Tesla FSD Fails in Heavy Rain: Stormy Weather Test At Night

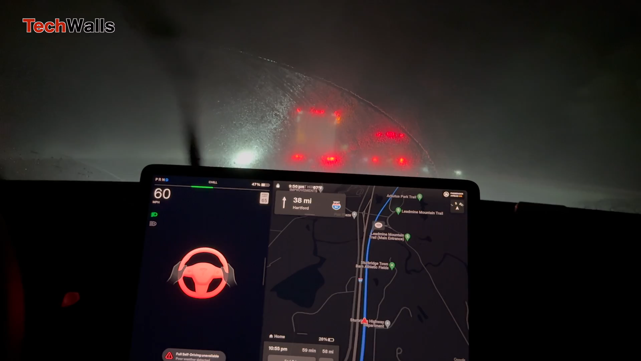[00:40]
Telling me that FSD had been turned off, and I needed to take control immediately. This happened because the front camera couldn't see clearly due to the rain or fog. Even after the rain eased up, I couldn't reactivate FSD right away.